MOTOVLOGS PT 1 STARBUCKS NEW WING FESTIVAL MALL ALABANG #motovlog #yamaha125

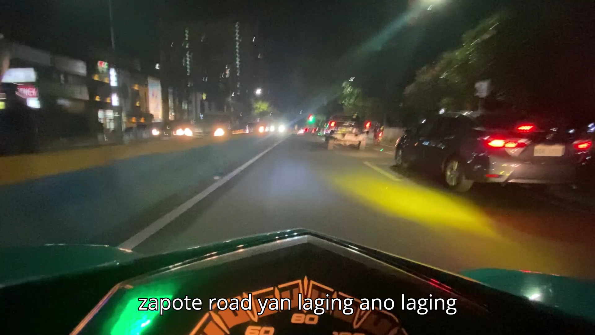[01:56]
Sa Pote Road, yan, laging traffic dito, yan, lagi yan.
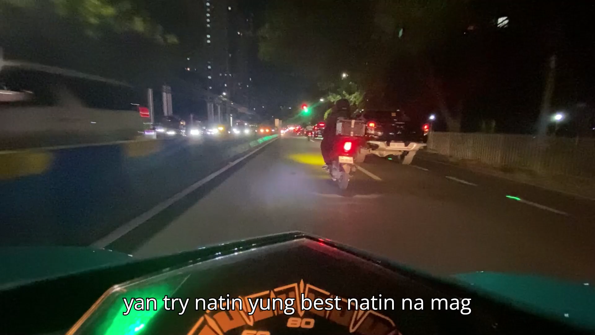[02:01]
So, tutry natin yung best natin na mag-focus sa daan habang nagsasalita, kasi mahirap mag- focus eh.
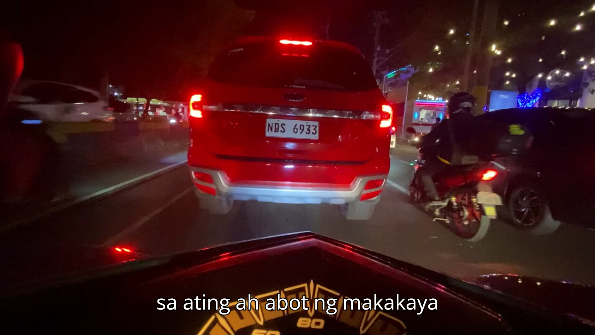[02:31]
Diba? Yan. Okay. Ako ay magpo-focus sa daan kasi baka mamaya anong mangyari sa atin. Let's pray na walang mangyaring masama sa atin habang tayo ay nag-drive. Diba?
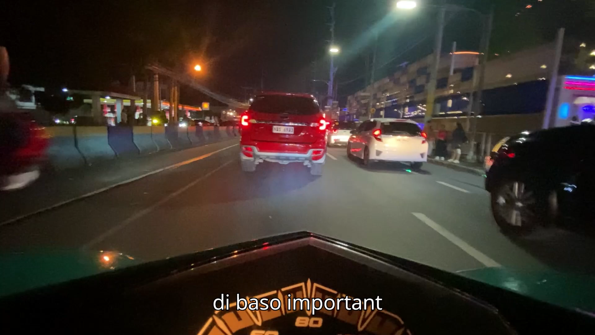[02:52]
So, important yun na tayo ay maging aware sa mga paligid natin. Yan. So, tingnan nyo naman yung traffic ko. Oh.
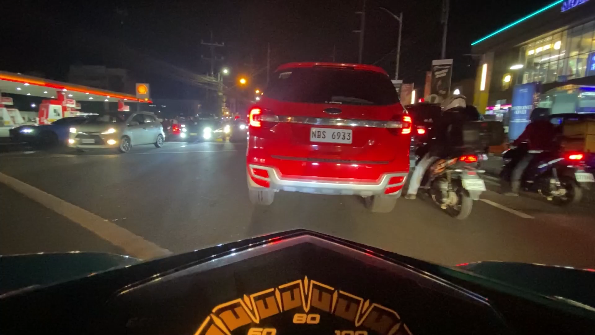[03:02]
Yan. Para wala tayong maging violation.
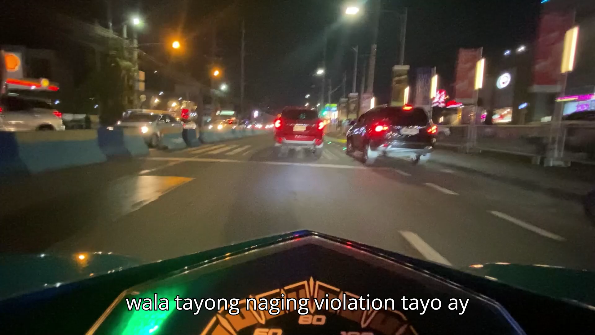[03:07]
Tayo ay sumunod sa batas. Diba?
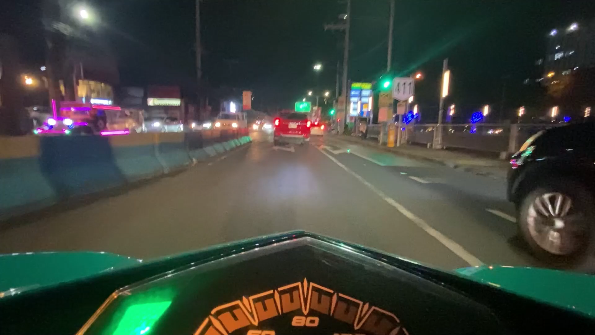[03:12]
May pumukusina sa likod ko. Salamat sa pumukusina. Pero magigiboy tayo sa kanya. Diba? Ganda yan. Yan. Para hindi niya tayo pusinahan. Kasi pagka binubusinahan niya tayo, matataranta tayo.
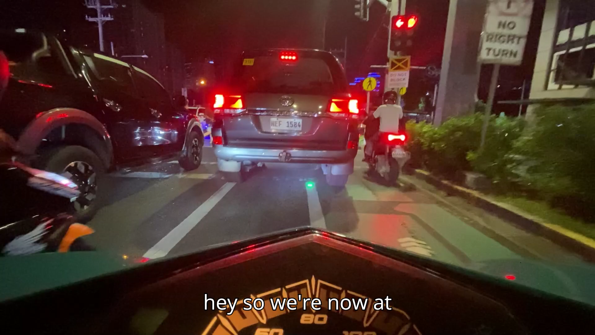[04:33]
So, we're now at Burok 11 seat yung Masagana, Alabang, Muntinlupa.
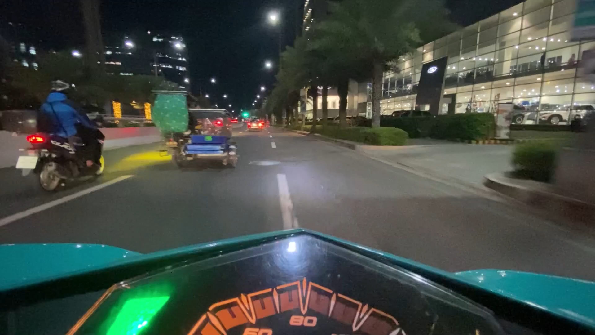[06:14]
mabilis ng konti kasi may ipit tayo pag di tayo bumilis eh. Yan. Uy, may pumuputok bomba.
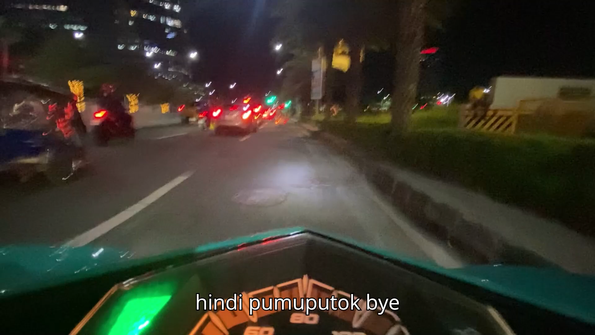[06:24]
So dito na tayo kakanan, no? Oh, maraming salamat good sir.
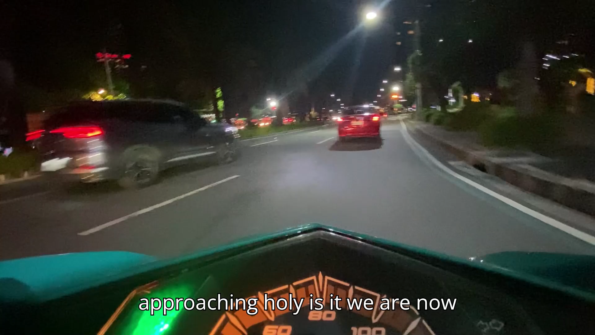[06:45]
holy shit, we are now approaching, yan, we're now approaching
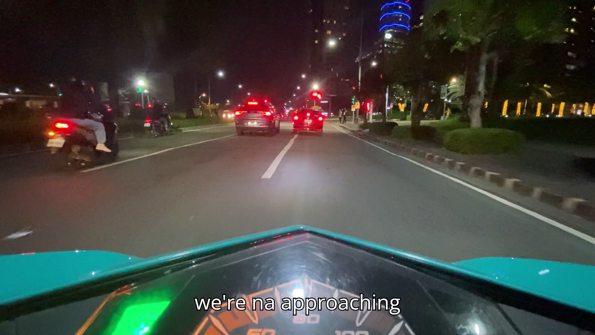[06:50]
we're now approaching going to the left, pero mali yung pagpasok ko,
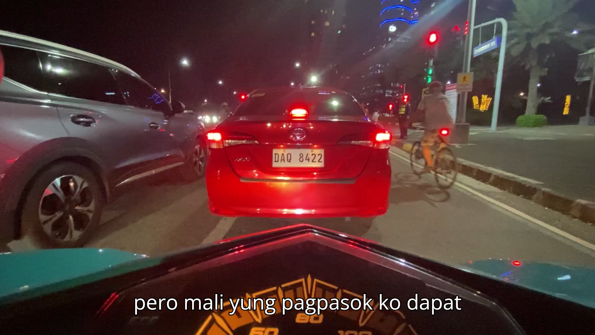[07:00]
dapat gumanon ako, hindi ako na nakaganon.
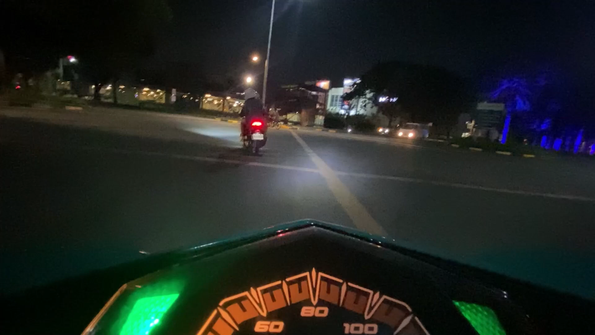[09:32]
Okay. Tingnan natin yung mga paligid natin bago tayo mag-cross.
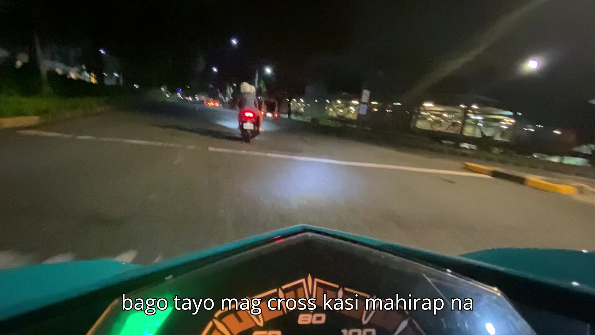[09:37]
Kasi mahirap na. Yan. Okay, so dito na tayo. Malapit na tayo sa Starbucks. My favorite place. Starbucks. Di naman tayo iinom ng kape. Sadyang dito tayo ano, tatambay. Kasi itong dinadaanan natin ngayon is Alabang. Alabang tong dinadaanan natin. alam. And madalas ako dito.
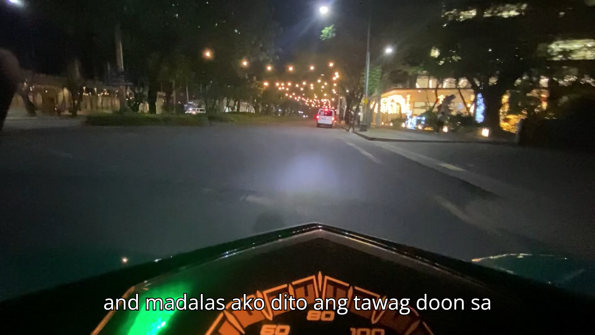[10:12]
Ang tawag dun sa mall na nasa kanan, mamaya makikita nyo, tawag dyan ay Landers or New Wing ng ano,
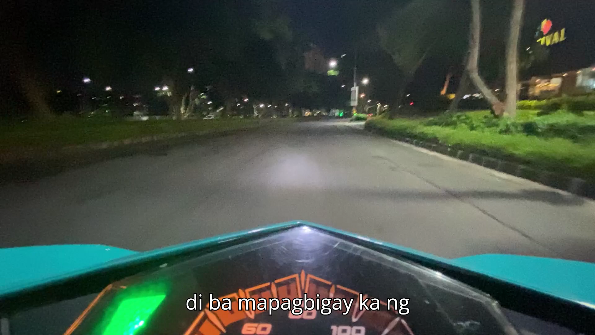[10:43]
Kapagbigay ka ng daan. Yan. Oh. Yan, malapit na tayo. Magra-right signal na tayo. Kasi why not? Yan. Right signal tayo. Kasi tayo ay papasok sa... Yan, dito na tayo. Ano na tayo. Op. Keep right daw eh. Oh, keep right.
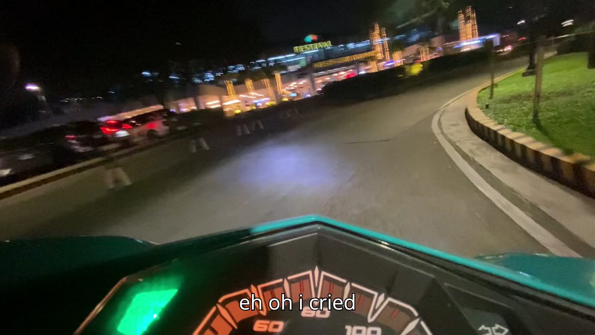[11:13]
Dito na tayo. Ayun na yung ano, yun na yung Starbucks New Wing. Yan na. Ano? Yun na yung Starbucks New Wing.
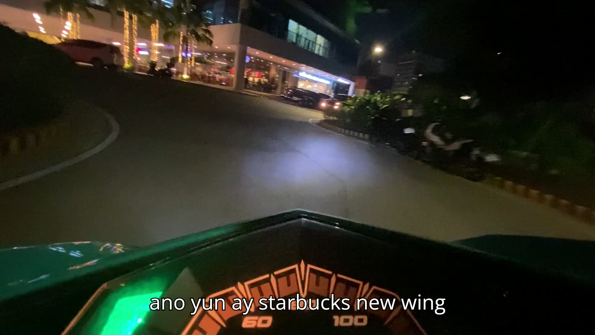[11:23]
At ngayon ay magpa-park na tayo.